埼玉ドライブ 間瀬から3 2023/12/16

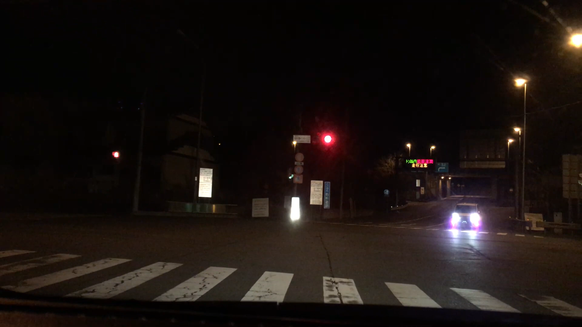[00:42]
と、もうちょっとですかね。ここから有料道路って書いてある。あれ有料だもん。